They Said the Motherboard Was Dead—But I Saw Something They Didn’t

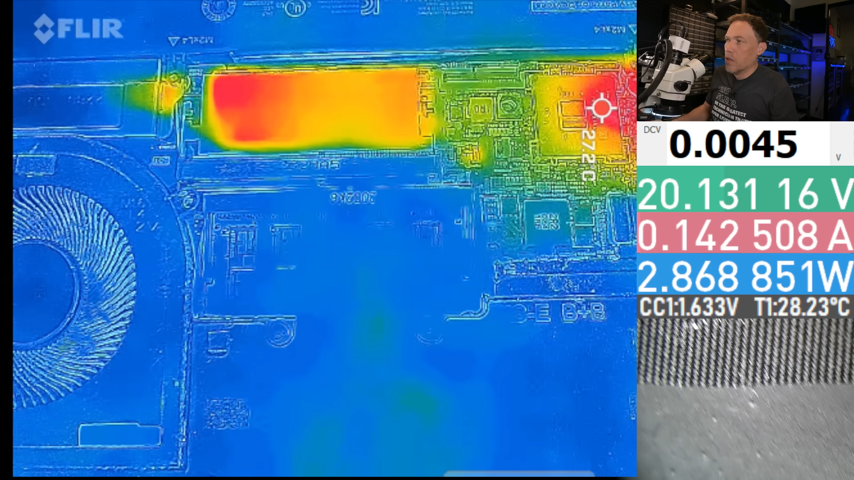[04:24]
On screen: spot 27.2°C
So thermal camera is up and running.
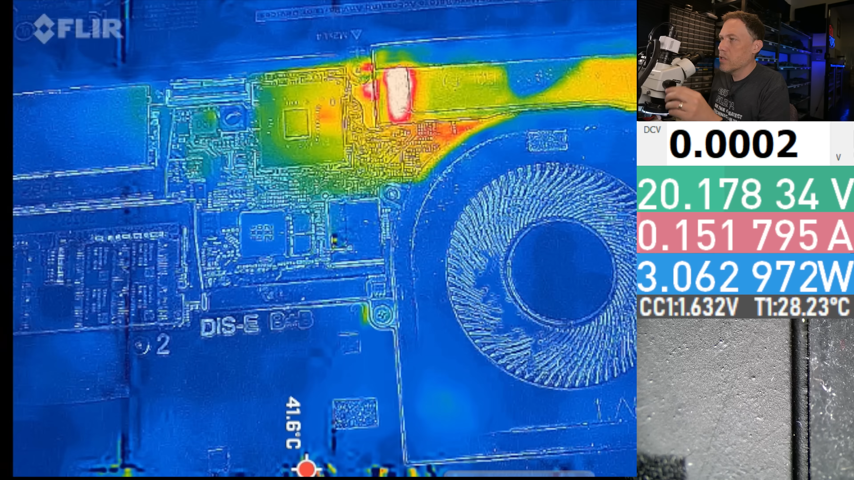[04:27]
On screen: spot 41.6°C
I do see, is that heat or is that reflection? Let's see. The way we can figure this out is I'm just going to tilt this, see if it changes.
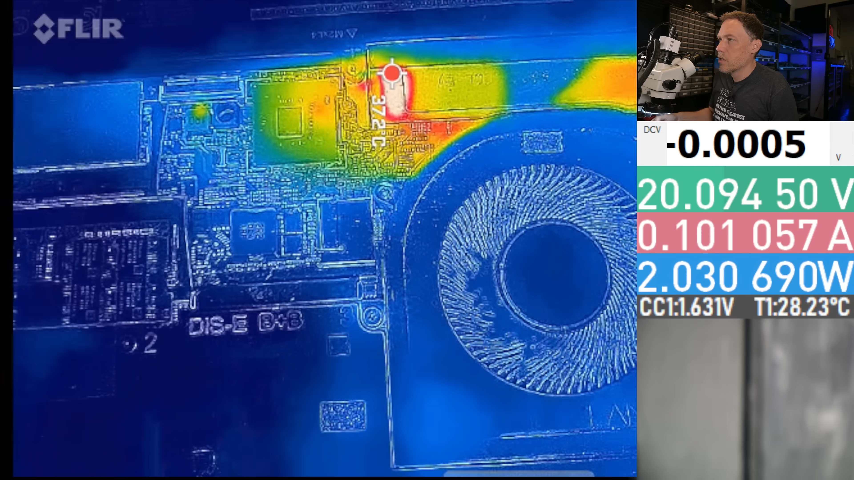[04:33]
And those are just reflections, it looks like.
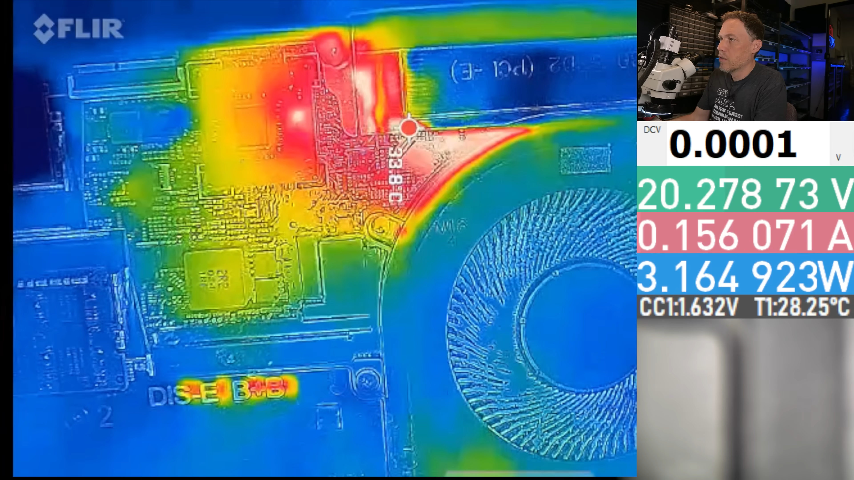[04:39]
But we do see a heat spot there, don't we? On the chipset.
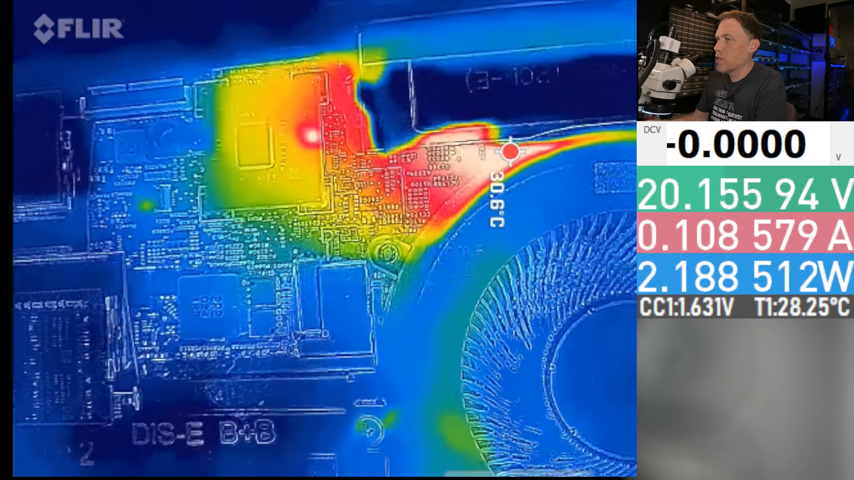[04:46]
On screen: spot 30.6°C
You see how that this heat spot right here just doesn't go away. It's just staying in the same spot the whole time.
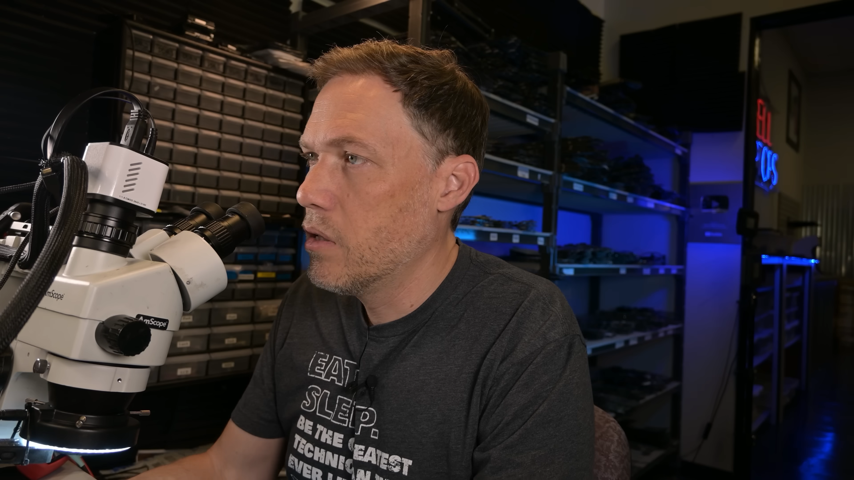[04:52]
Do we have a shorted chipset? Gosh, okay.
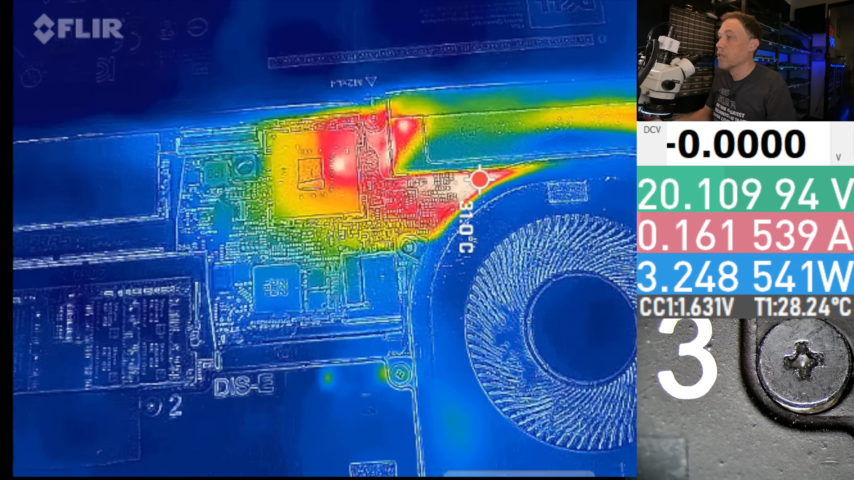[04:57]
That's a worst case scenario, by the way, if we have a shorted chipset. I was hoping that we were going to have some sort of BIOS issue or a EC chip issue.
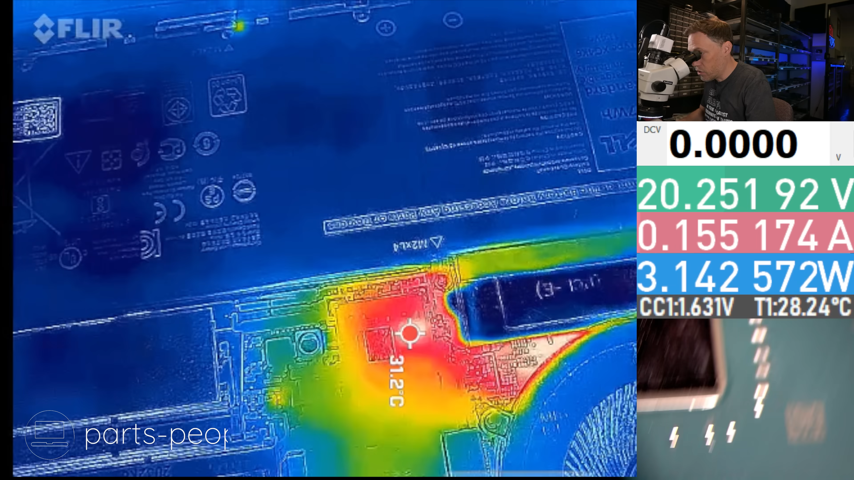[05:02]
On screen: spot 31.2°C
So here's the chipset. We are getting some sort of heat signature on this side of the chip.
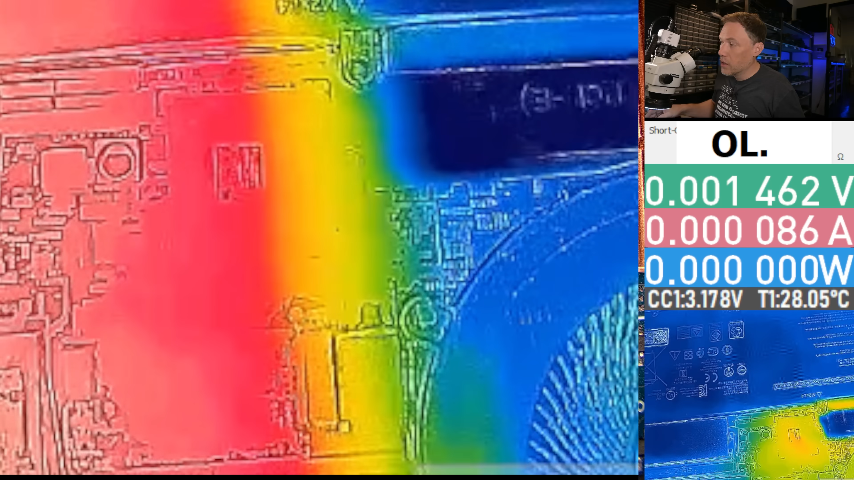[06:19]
Let's look at the thermal camera right when I plug it in. I want to see what changes. Okay. So, all right. So here's the chipset here on the bottom. Keep an eye on that. I'm going to plug in the charger again. I just want to see what happens. So I don't have it plugged in yet.
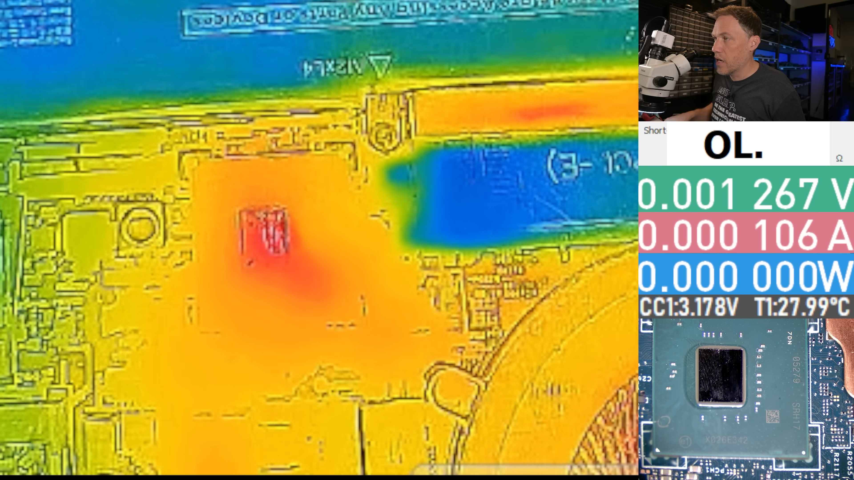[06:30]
You see how it kind of looks red there, but that just is a reflection probably. I'm going to plug it in. Yes. Okay. So we are seeing some sort of heat right here on the edge and it's pulsing almost. It's pulsing.
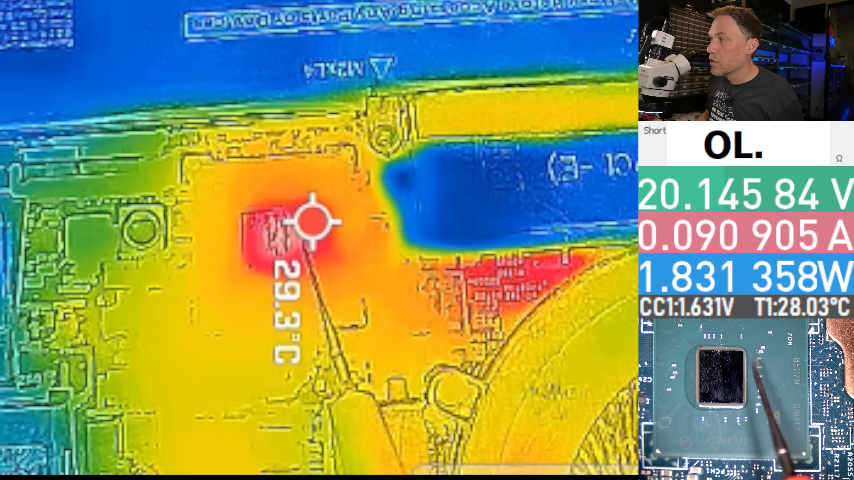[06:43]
On screen: spot 29.3°C
So definitely bad news. But just to rule it out, so since we do, we are measuring some of these capacitors are shorted, we can actually inject voltage right here on these capacitors.
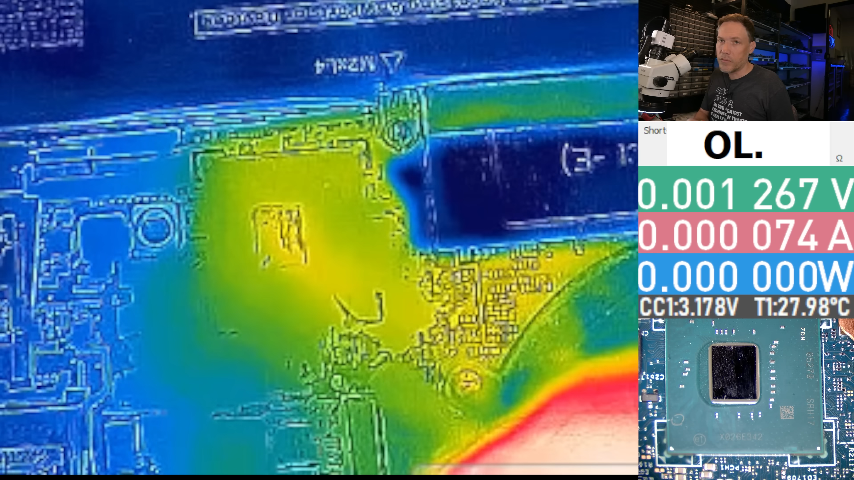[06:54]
We'll just put some alcohol in there and see if we get one of these capacitors to evaporate. Okay.
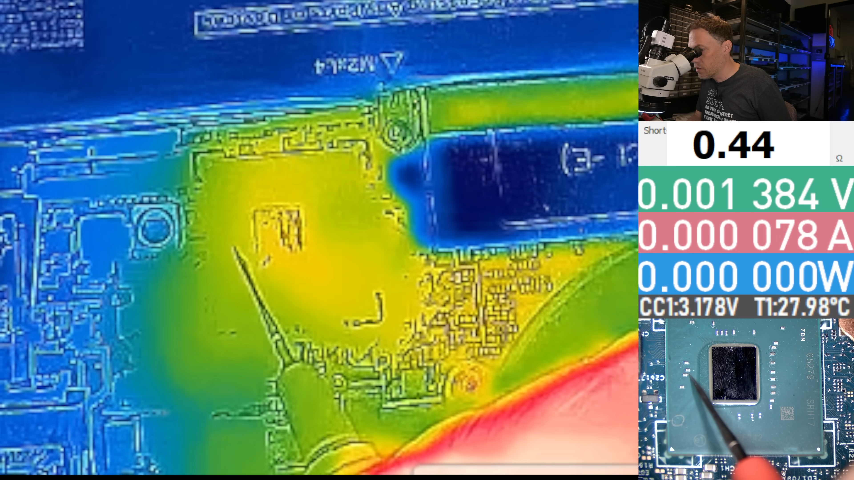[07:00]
So maybe we'll use this one right here. So I'm going to inject voltage right there. All right. So we don't need to inject a one and a half volts.
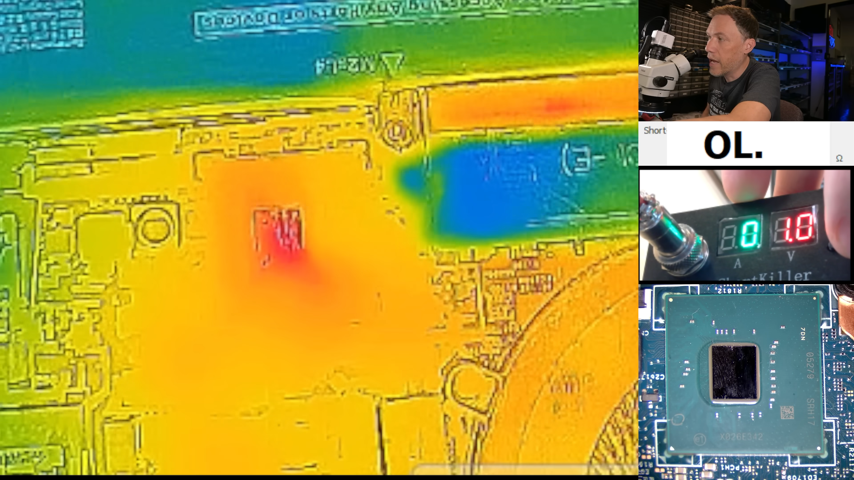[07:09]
I mean, the thing is, is that the closer it is to zero, the resistance that we're measuring, the lower voltage we can go to. So we can probably can go down to like 0.5, a half of volt, because a half of volt, we should be able to pull an amp or so.
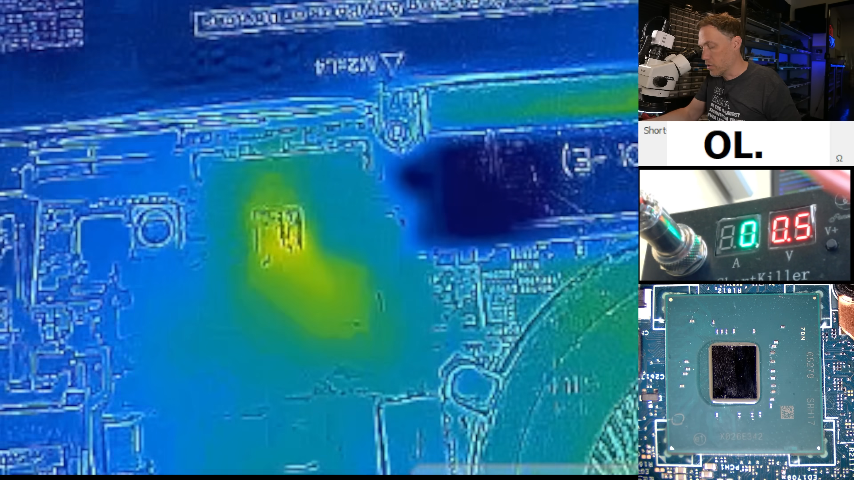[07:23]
So let's take a look here. Okay. So we're going to do it on this one. Let's see how many amps we pull.
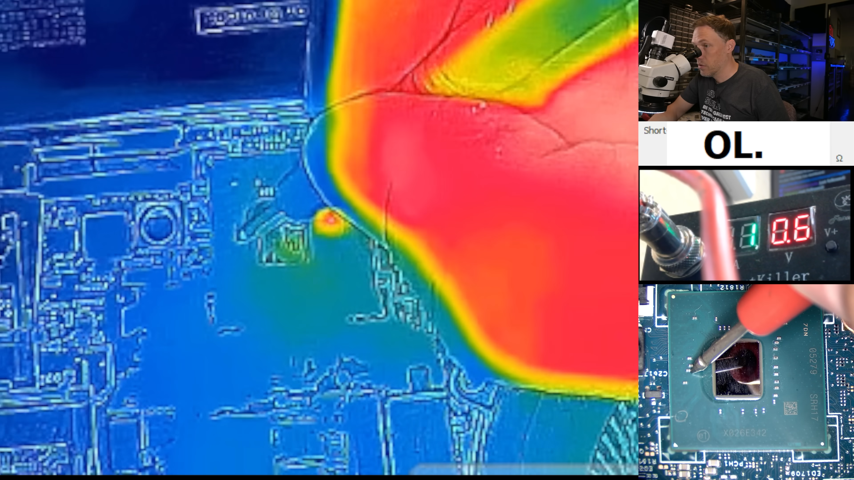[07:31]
All right. So we're getting one amp at half a volt and it is heating up over here. So let's take a look under the microscope. I'm going to put some alcohol on here and see if we get lucky.
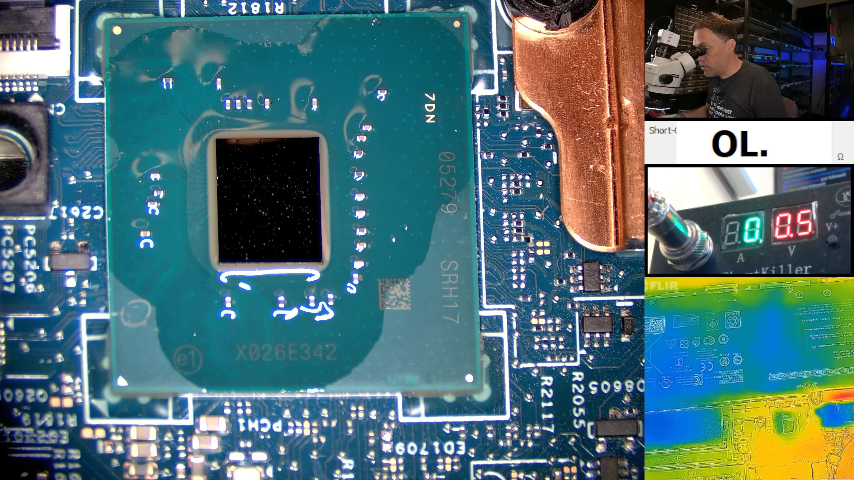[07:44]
If we get lucky, because if we know, if this chipset ends up being actually shorted, then we're going to have it kind of heat up in this area or maybe the edge of this chip will heat up or something like that.
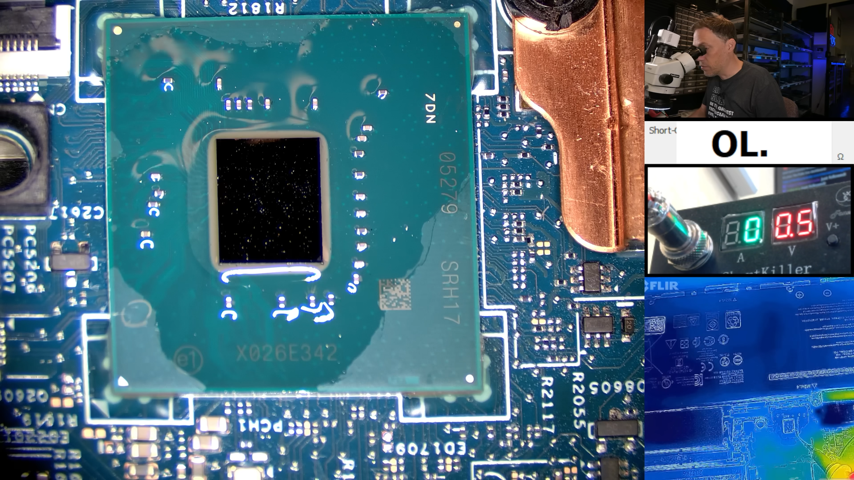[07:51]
But if it's a capacitor, you automatically see all this alcohol displace. And I've seen that happen one other time. So hopefully they'll get lucky on this. Let's see. Oh, did you see it? Yes.
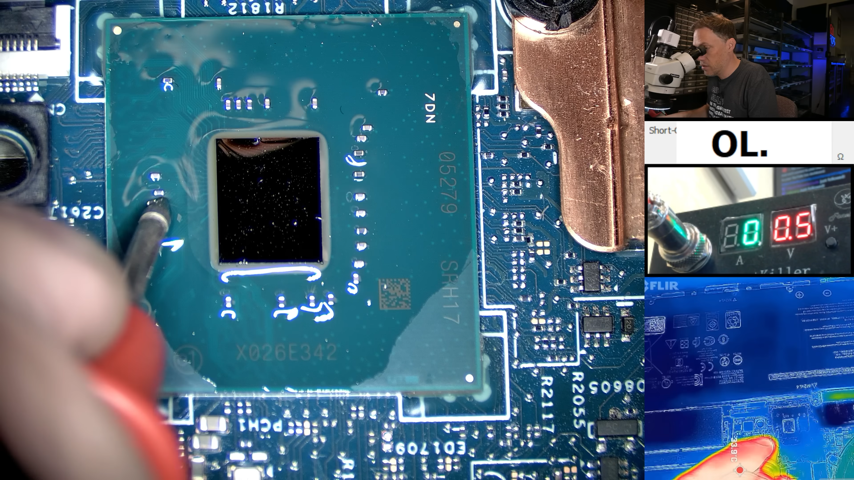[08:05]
This customer is so lucky.
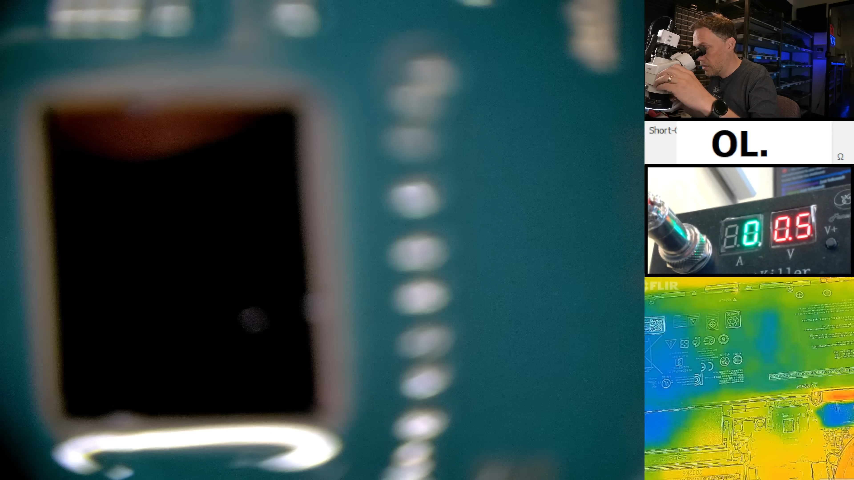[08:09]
Let's go down closer. It's right here. I think it's that one right there.